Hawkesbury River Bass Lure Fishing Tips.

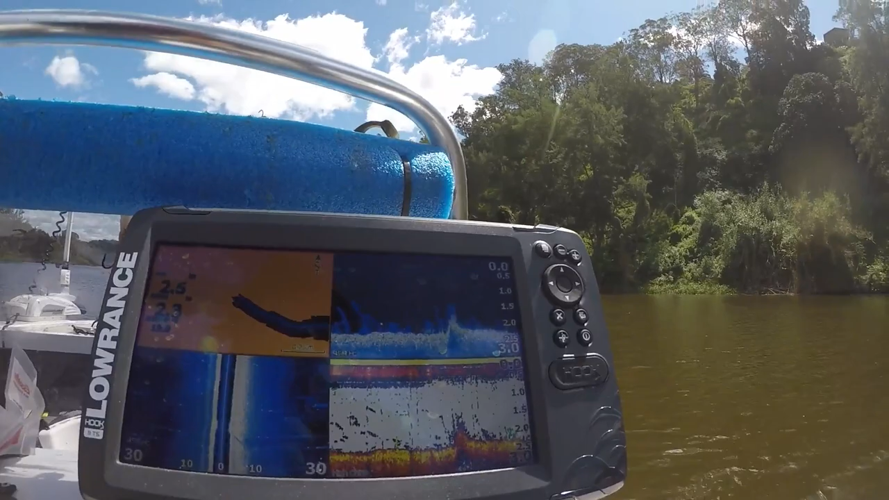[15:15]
See that bump there? See how the fish are stacked on the back of that bump? That's exactly what we're looking for. School bass. And that's the bump there.